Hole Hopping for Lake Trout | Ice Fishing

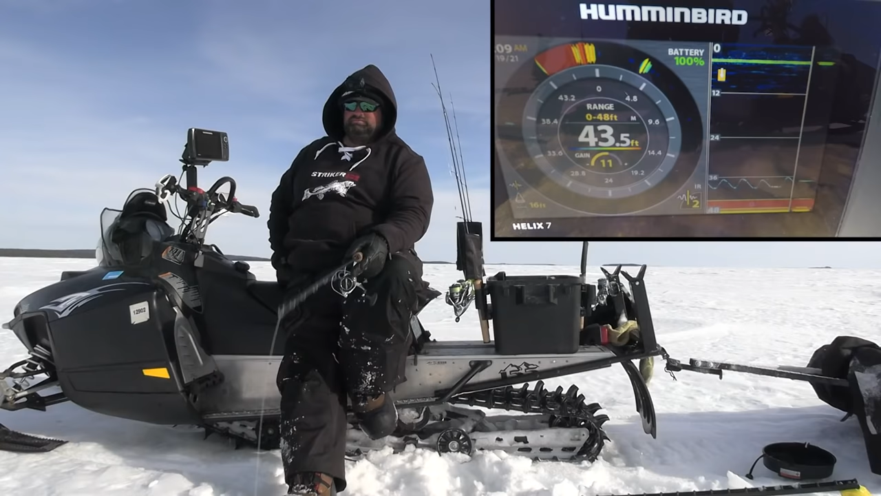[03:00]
On screen: depth 43.5 ft
Oh, oh, oh, oh, oh, oh. This fish is definitely interested. Look at it, come on. Oh, ah, he bumped it. I don't think he's very big. Hard to tell, actually. Come on. Come on. Super aggressive though, like in terms of like coming at the bait quick. No dice. Oh, dice.
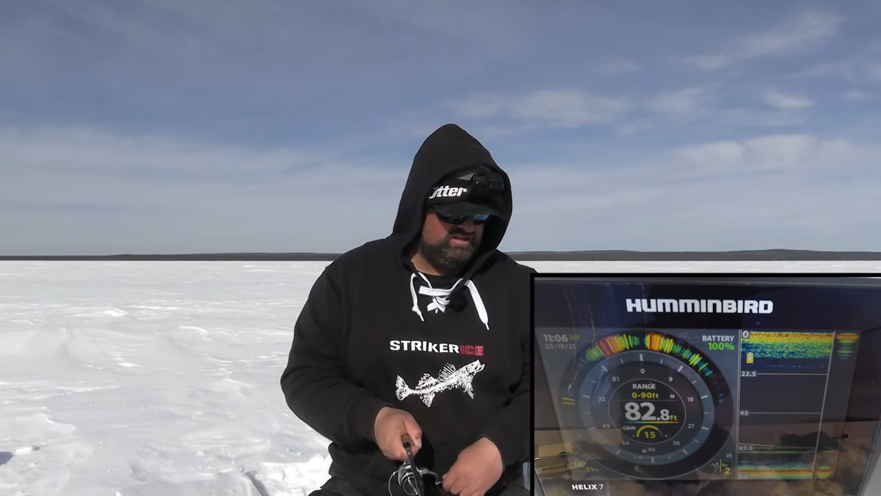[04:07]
On screen: depth 82.8 ft
Come on, here he comes. Got him.
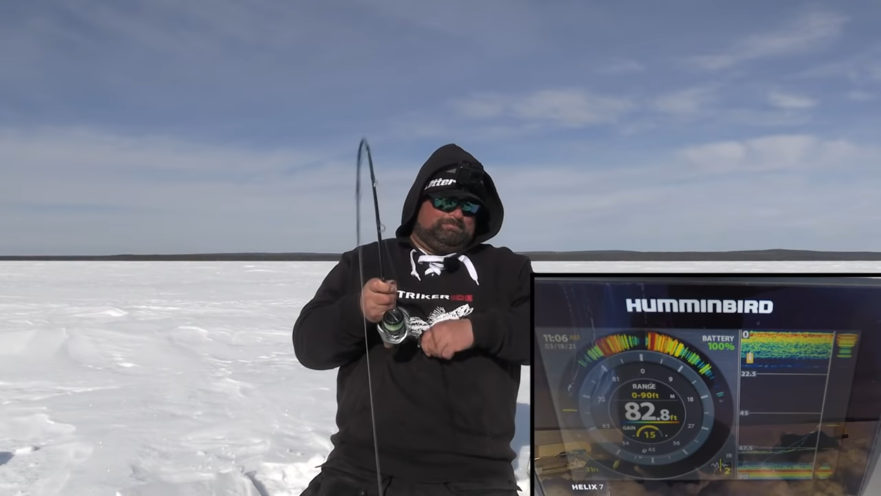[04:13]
On screen: depth 82.8 ft
Finally got one to eat. Took a little while. Don't think it's that big. It's not small.
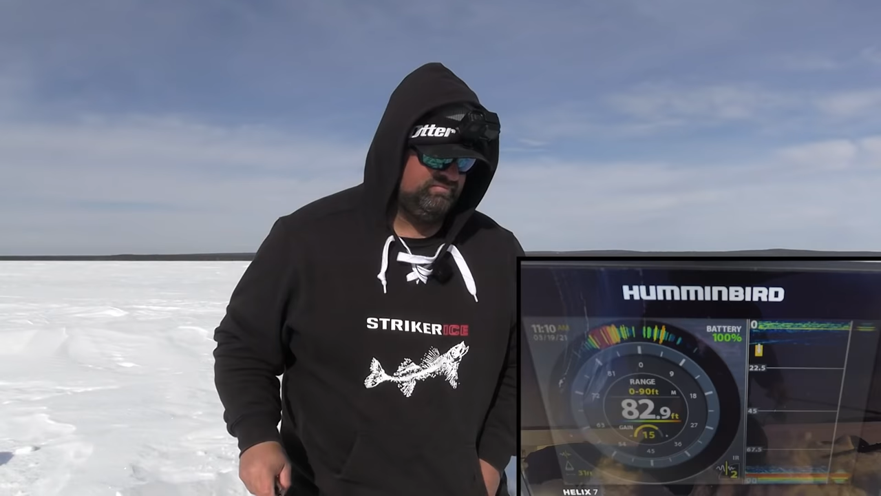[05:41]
On screen: depth 82.9 ft
So this is my third spot. And I've tried in 60-ish, 40-ish, and now I'm actually in 80. And this is a little even different than the other two spots that I fished. I'm kind of like in a trough here in the sense of I got a shallow spot here and a shallow spot here and I'm in the middle down here. I got like a kind of like a trough. So I'm trying in there right now to see if maybe they're a bit deeper today. I'm not sure, but I never marked a lot in the first spot. Second spot, I marked a couple in the 40 foot.
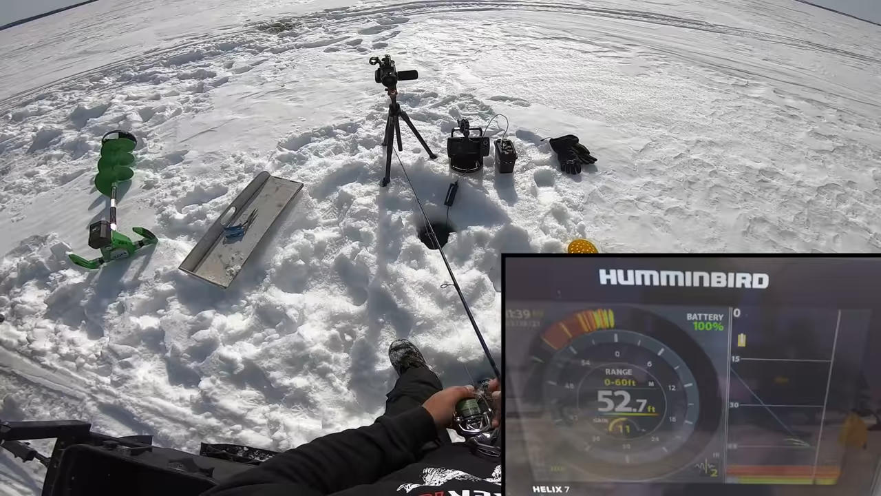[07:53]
On screen: depth 52.7 ft
I think those are fish as I was dropping down already. Come on. Come on. Got him. Got him. Nice. Having a little pepperoni stick. And we got hooked up. We got hooked up. I don't think it's very big.
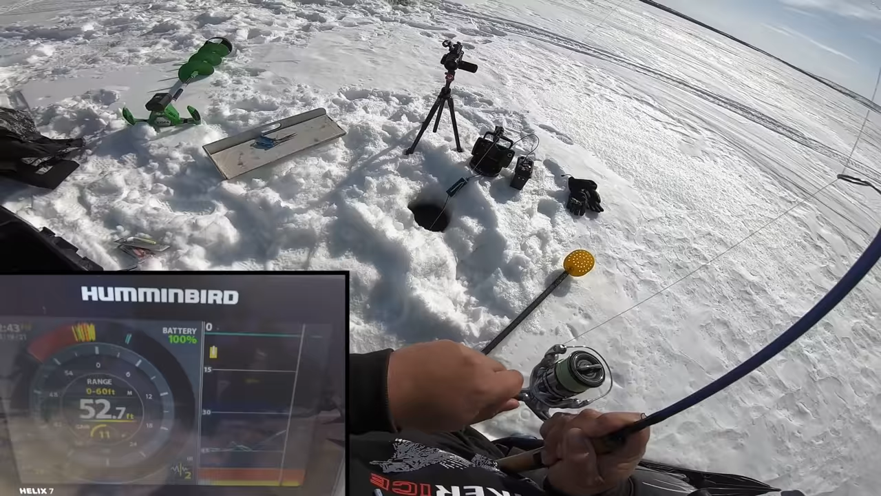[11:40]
On screen: depth 52.7 ft
Got him. Give him another one, Clayton. Give him another one for good measures. Let's get him.
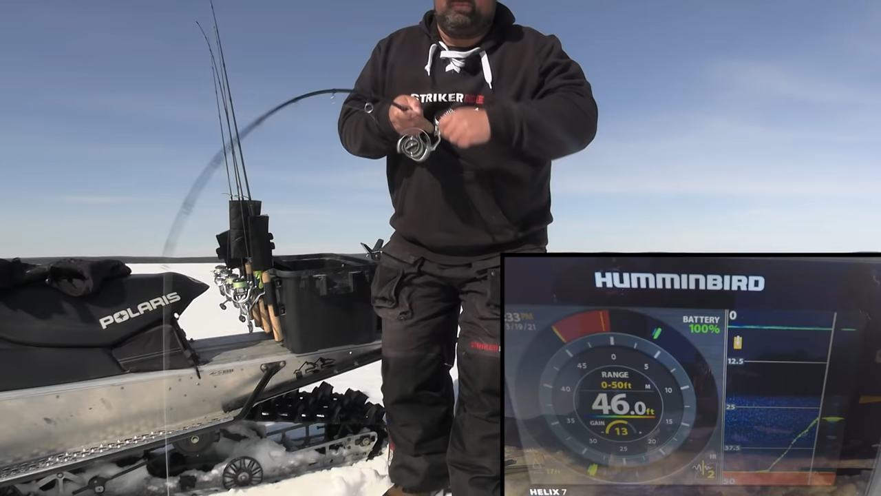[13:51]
On screen: depth 46.0 ft
Like I had maybe mentioned I was fishing something just a little bit steeper. And, oh, what's going on? And the structure I'm on, a little bit steeper, so I never even marked my jig off the bottom. I don't know if there's another fish following me or he's just burping that much, I think. It's not very big, but that was crazy. Didn't even mark him. So all of a sudden he picked it right up off the bottom.